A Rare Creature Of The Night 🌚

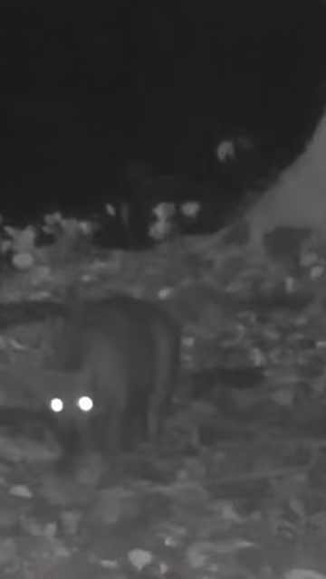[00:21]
while large eyes and keen senses help it navigate through the dark, while its tiny size allows it to easily move through the underbrush.